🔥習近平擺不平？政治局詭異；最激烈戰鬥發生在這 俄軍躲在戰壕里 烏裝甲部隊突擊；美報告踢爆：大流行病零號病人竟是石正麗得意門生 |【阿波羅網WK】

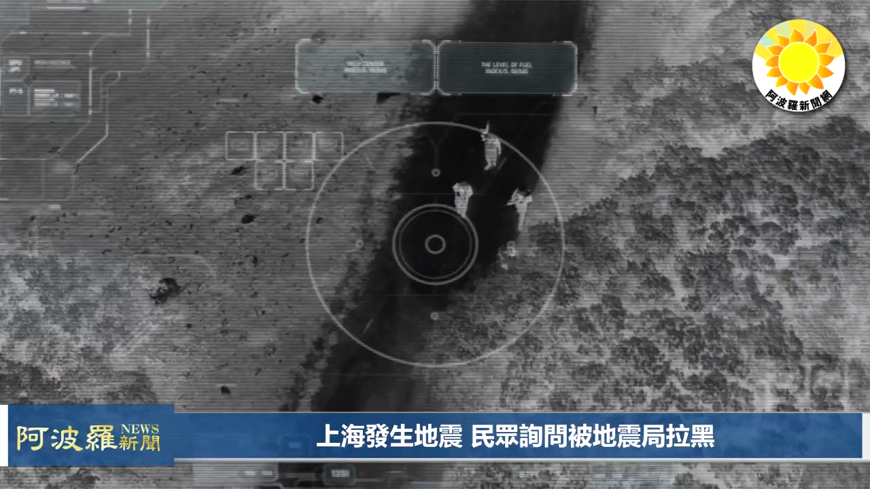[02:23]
射把俄軍士兵壓制在戰壕內 抬不起頭來此時俄軍炮火可能還沒有準備好反擊戰壕內的俄軍士兵輕易
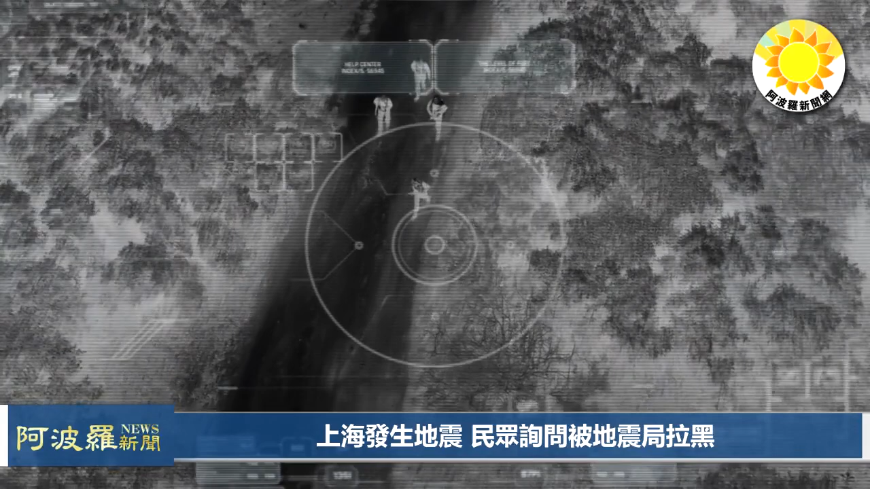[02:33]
不敢探出頭來發射反坦克武器保命的最佳選擇